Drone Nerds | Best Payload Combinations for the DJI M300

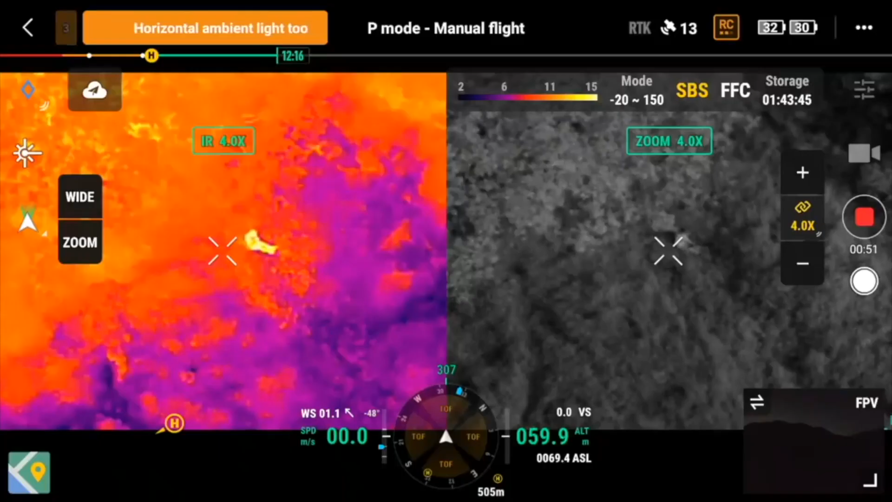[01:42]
For a conscious victim, a thermal camera paired with a loudspeaker is a great combination. The thermal camera allows you to locate the victim
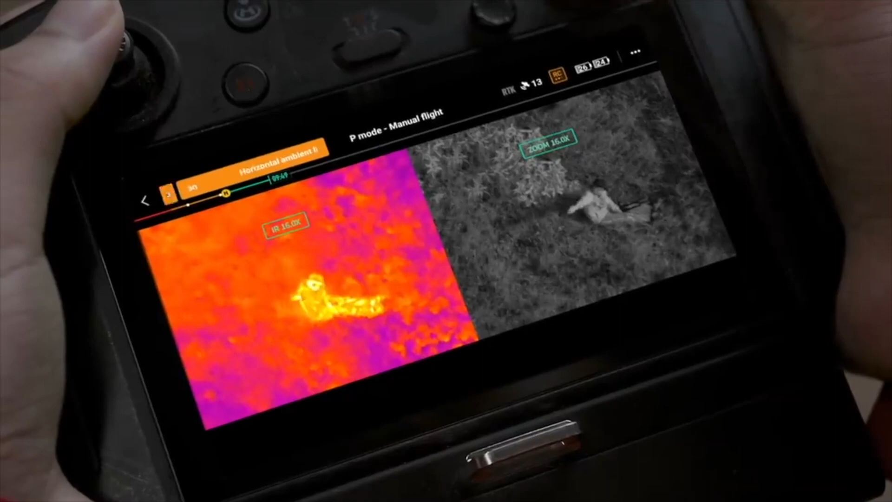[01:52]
and the laser range finder can pinpoint with extreme accuracy a GPS location.